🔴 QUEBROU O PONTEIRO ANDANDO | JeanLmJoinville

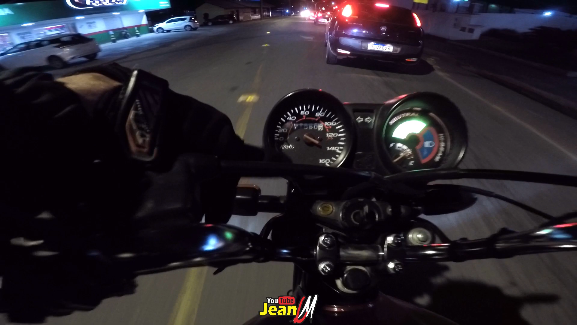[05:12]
rapaziada O ponteiro do marcador ali quebrou Tá soltou Que eu acho que o cabo ali não tá marcando
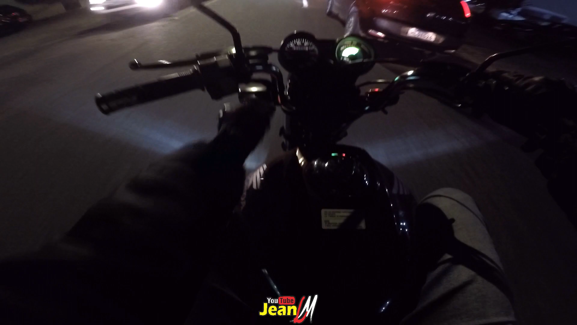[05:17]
O cabo tá solto aqui, pô Calma aí, taxista Tá vendo que o farol tá fechado, fila da mãe? Eu acho que o cabo do marcador aqui tá solto também Oxi O bagulho solto aqui, mano Tá Vou ter que parar aí e dar uma olhada Que eu não tô vendo nem onde tá o cabo, mano